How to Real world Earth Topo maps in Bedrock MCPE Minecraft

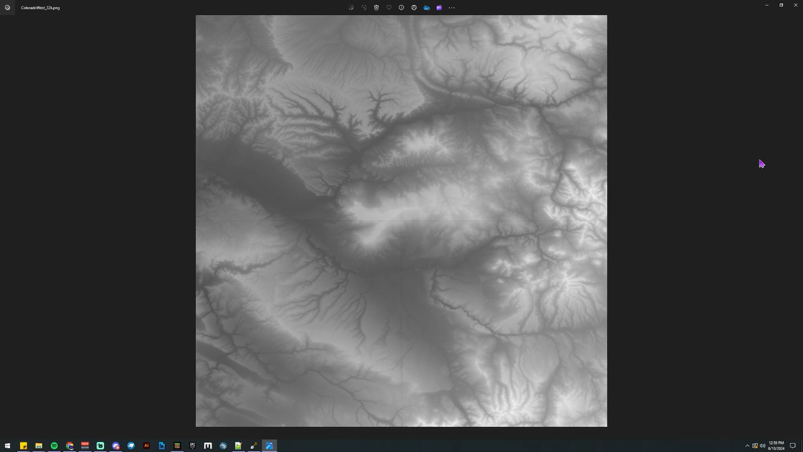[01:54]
Do you put a few of them together? You know, the maximum amount of PNG space. You can see this is four quadrants stuck together for getting the whole side.
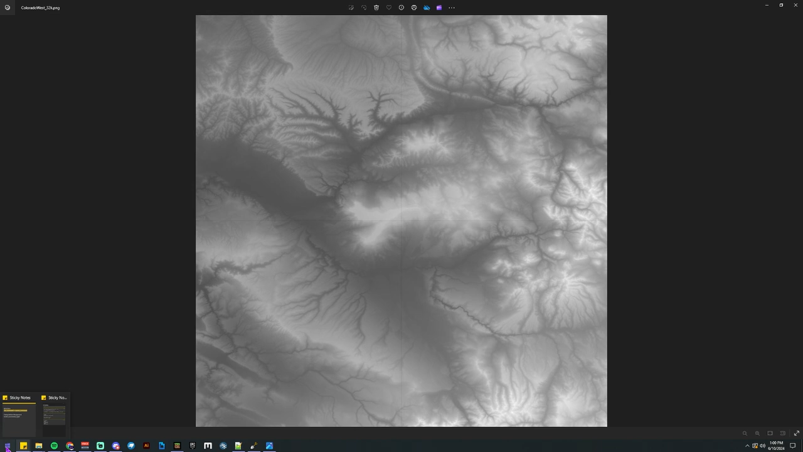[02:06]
And let's pull up Google Earth really quick,
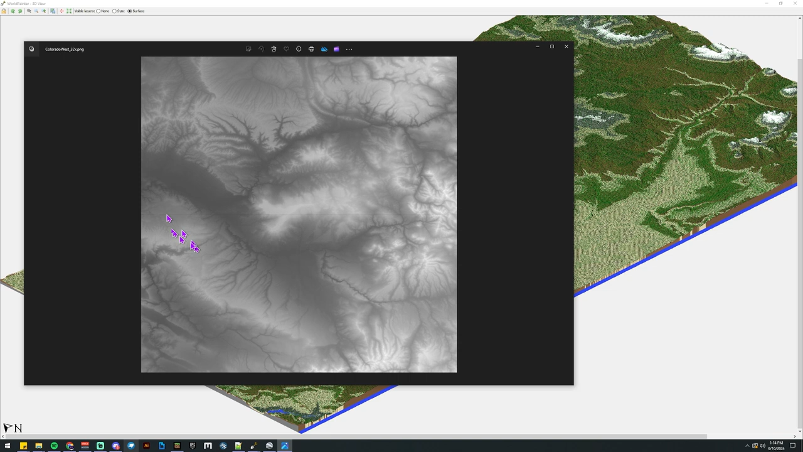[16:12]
So this is four of those put together to give a much more detailed size. I just didn't want to use it right now because it's massive. And I haven't figured out how to remove these lines. So see this line going through there? That's just a massive wall in the game. So I need to go through and fix that. The problem is that's 32,000 pixels. Photoshop and Adobe products max out at 16,000 pixels.